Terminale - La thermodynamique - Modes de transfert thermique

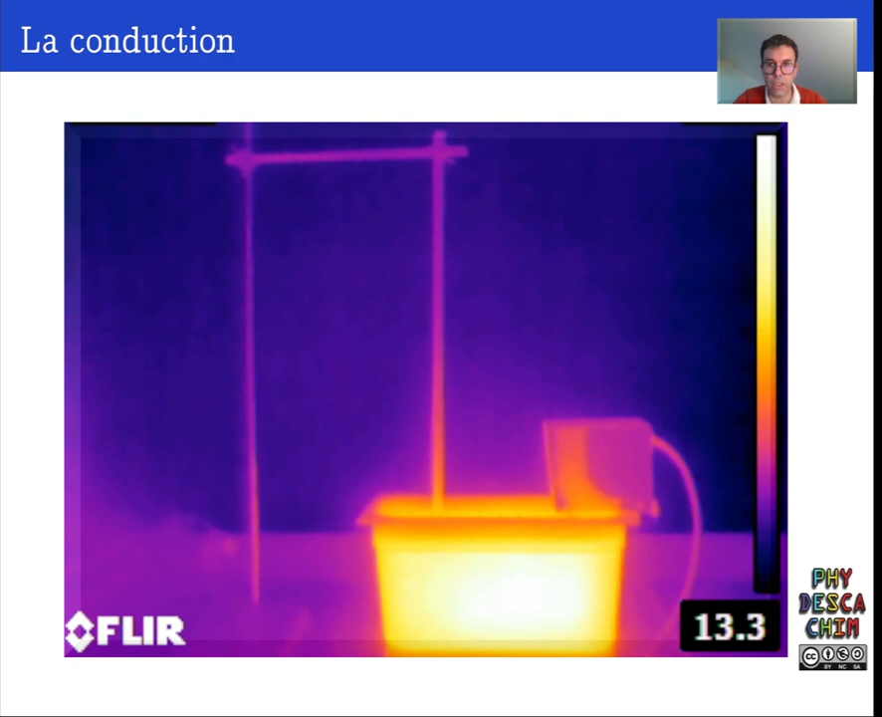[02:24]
Je regarde ensuite avec une caméra numérique l'évolution de la température de ma tige et je constate au cours du temps ici que la température de la tige augmente progressivement. On a propagation de transferts thermiques de proche en proche à l'intérieur de la tige. Ici, c'est le phénomène de conduction. Dernier cas avec cette fois le rayonnement. J'ai pris deux tubes à essai identiques.